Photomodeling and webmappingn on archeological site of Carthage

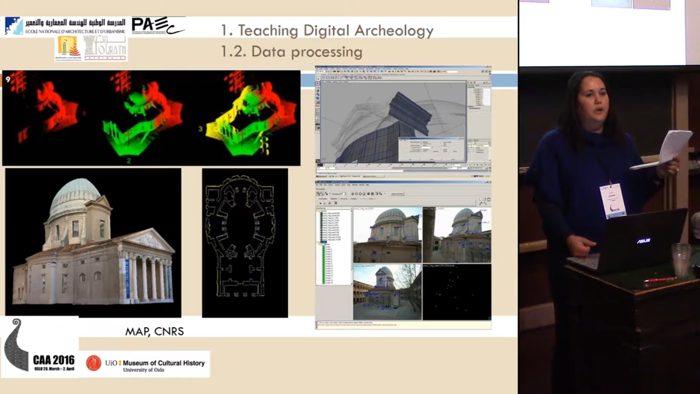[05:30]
this is an example which has been presented to the students with the scanner laser, with the point cloud processing and the 3D modeling and the photo modeling.